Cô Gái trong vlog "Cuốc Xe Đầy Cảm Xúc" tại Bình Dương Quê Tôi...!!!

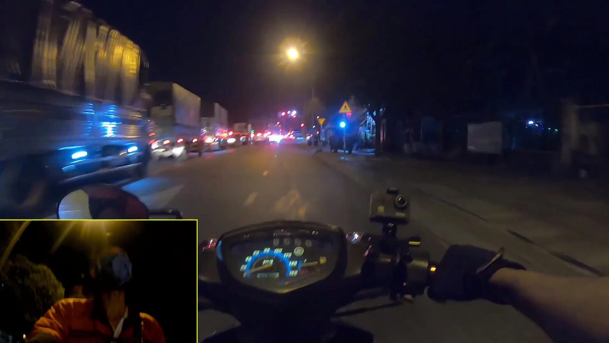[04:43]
Mình sẽ dựa lên video này mà mình sẽ làm video sau với bạn Mai này. Còn bây giờ thì Death Row xuống ngã 6 anh em. Ở trước mặt mình á, nó sẽ là ngã 6 nha các bạn.